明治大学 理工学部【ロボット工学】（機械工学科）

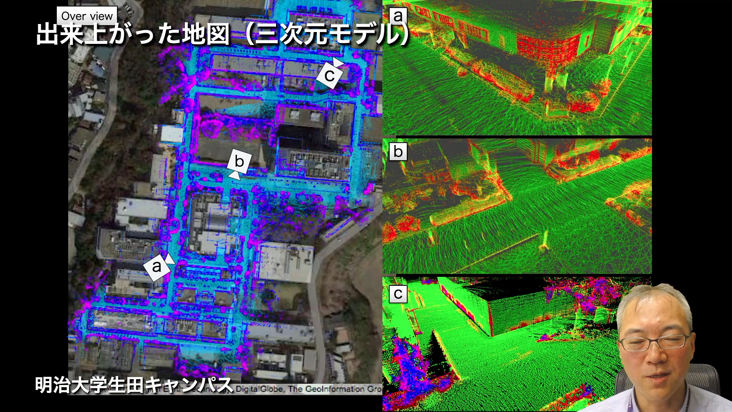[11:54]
もっともっと、なんか歪んだ、形が崩れた地図しか、通常は作れないんですよね。で、なんでかというと、この3次元の光を放った、レーザーの点っていうのには、必ず位置ずれ、誤差があるからです。